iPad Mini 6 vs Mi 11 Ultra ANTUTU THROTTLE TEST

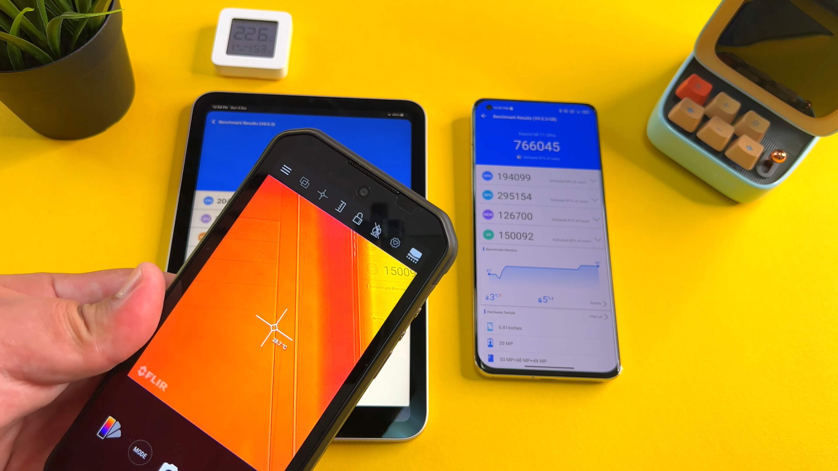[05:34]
The iPad mini can dissipate heat so well. And, I mean, that just says it all.
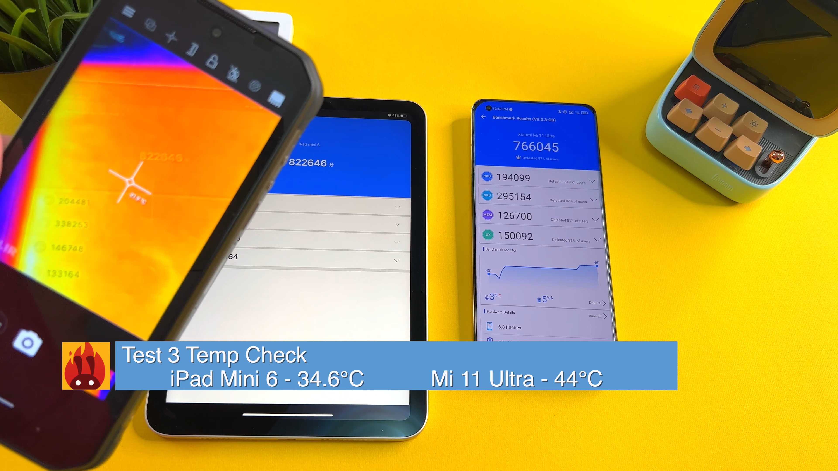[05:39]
Meanwhile, the Mi 11 Ultra, let's have a look, is scorching. Even with the air on, guys, 22.6 degrees in this room. We are reaching almost 44 degrees here on this Mi 11 Ultra. That says it all, folks. Look at that. 34, 35. While the Mi 11 Ultra is scorching.
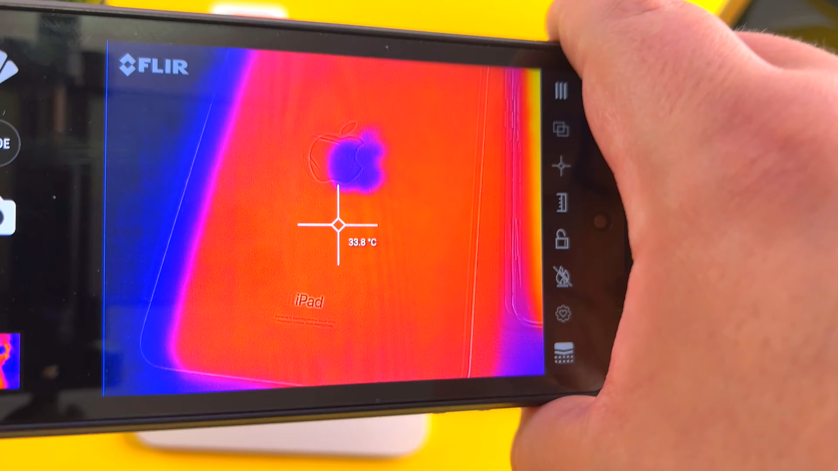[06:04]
On screen: spot 33.8°C
If you have any reason to doubt the cooling capabilities of an iPad mini, don't doubt them now. Incredible. And so now we see the verdict in this one.